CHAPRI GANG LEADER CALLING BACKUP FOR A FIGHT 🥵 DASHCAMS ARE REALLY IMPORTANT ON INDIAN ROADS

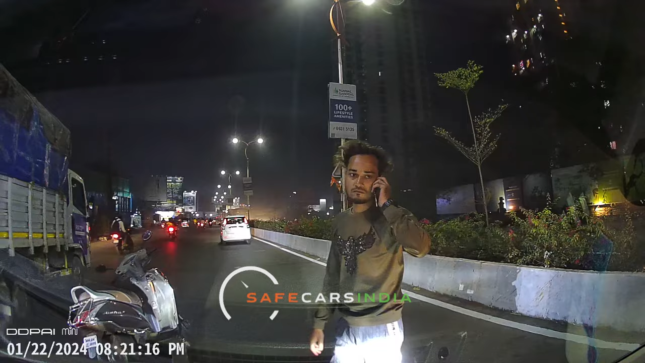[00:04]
अरे लड़के लोग घूज गया हैं बंदे लोग को कॉल कर दे
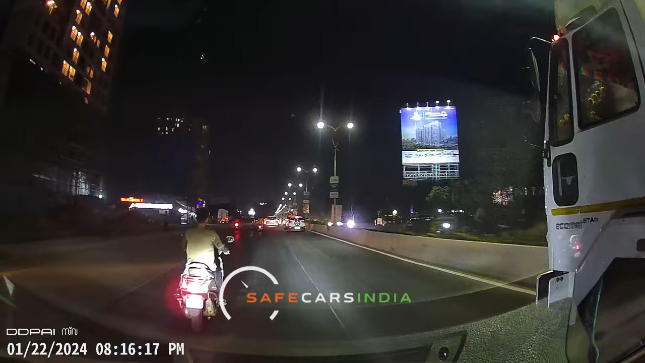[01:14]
यहां पर हुआ कि सर अपने कार से रात के करीब 8 बजे के आस-पास नवी
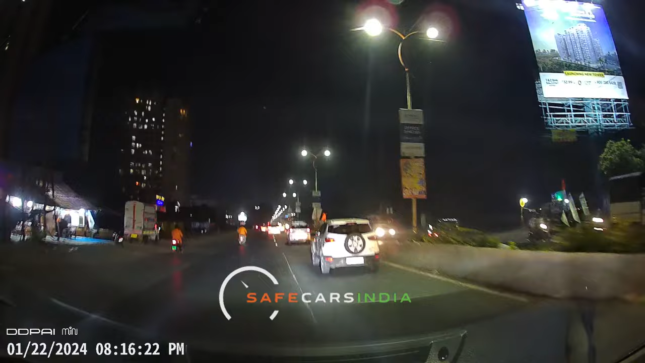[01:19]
मुंबाई के कल्यान शिल रोड से होते हुए जा रहे थे तब ये एक जगाँ पर पीछे से आ रहे है स्कूटी वाले ने
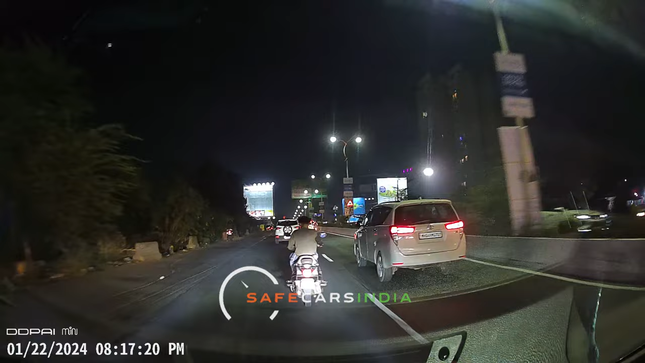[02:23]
हूं और लोगों को जानते हूं जिस वज़े से भाई ने सोचा कि मैं आप तो कार वाले को मारूंगा इसलिए यह कार के बिलकुल आगे आगे चलने लगे ताकि गाड़ी गलती से कहीं आगे ने निकल जाए और भाई आप देख सकते हैं यह बाकायता फोनों भी कर रहे अपने
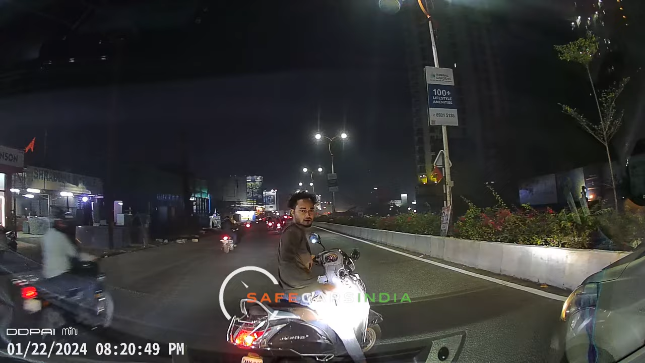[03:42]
करता है ताकि वो लोग आए और साथ में मार पीट किया जाए
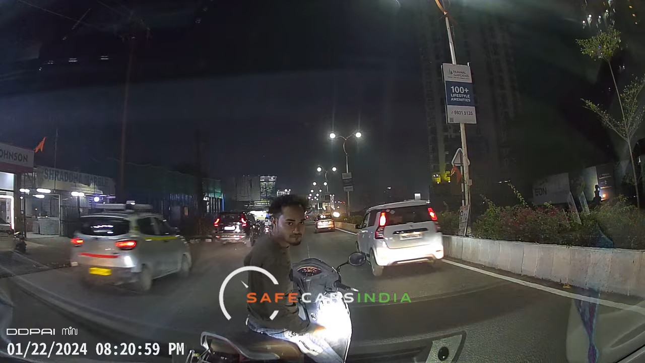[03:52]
हाई लोग सुनना समाल लेके पहुच और बंदे लोग को भी कॉल कर दे अरे लड़के लोग घूच गया है बंदे लोग को कॉल कर दे
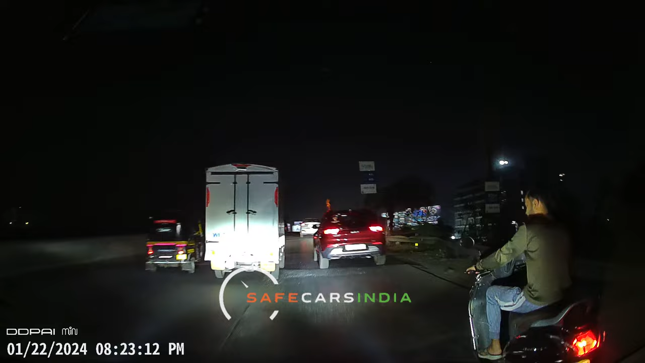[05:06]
में टच हो जाती तो यह नाच कर वहीं सड़क पर ही गिर जाते और जैसा कि यह हलमेट वगेरा पहने नहीं है तो इनको काफी चोटे भी आ जाती लेकिन अच्छी बात है भाई ऐसा कुछ नहीं गवा